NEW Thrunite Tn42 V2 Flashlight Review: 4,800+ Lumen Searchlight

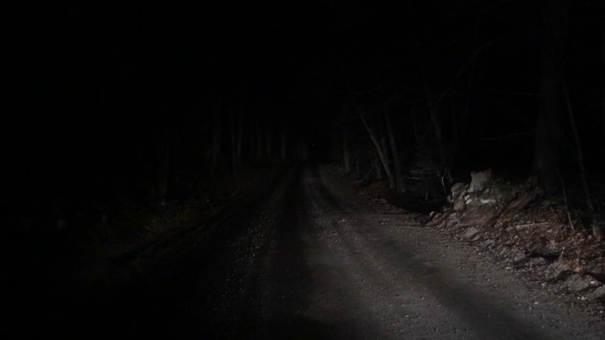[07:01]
So way down there you can see it looks like something reflective on one of the trees. So we're going to kill the lights on the car now and test out the through night. So I've got it on Firefly now. I can't really see anything on the camera but you can see, here's my hand.